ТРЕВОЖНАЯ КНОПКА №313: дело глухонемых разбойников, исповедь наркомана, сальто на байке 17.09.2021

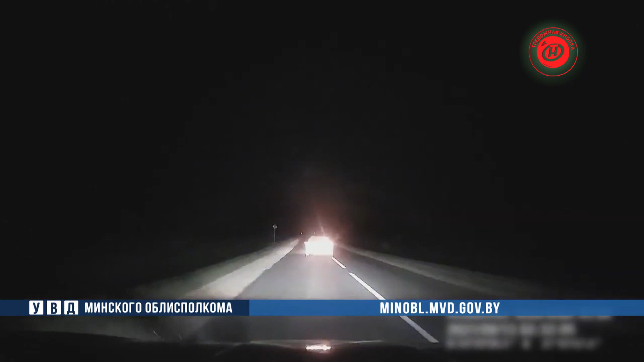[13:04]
А здесь уже «Ситроен» проигнорирует сигнал об остановке и тоже попытается скрыться. Не остановят гонщик и даже предупредительные в воздух, вынуждая стрелять по колесам. Останавливайся! За рулем уздинского болида оказался 24-летний парень, а в нем почти 2 промилле алкоголя.
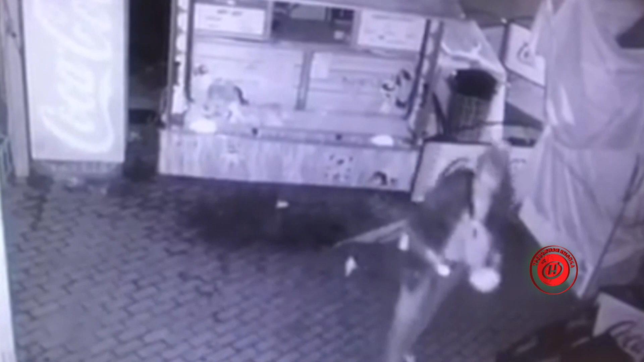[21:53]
А это камеры наблюдения еще одного столичного магазина.